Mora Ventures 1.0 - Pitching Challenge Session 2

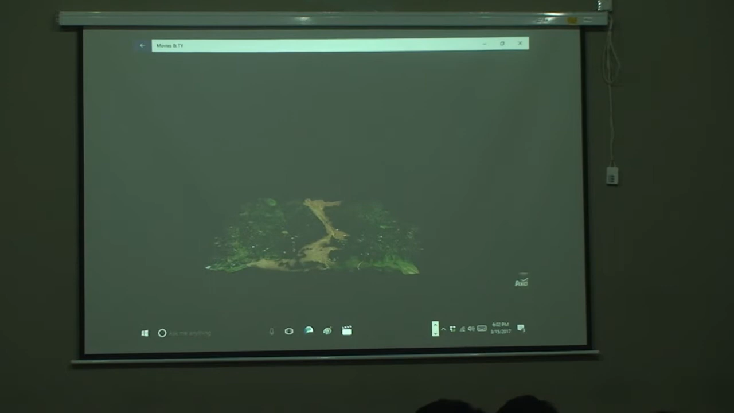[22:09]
So we deployed CMapper to create the map of the landslide. This is that area,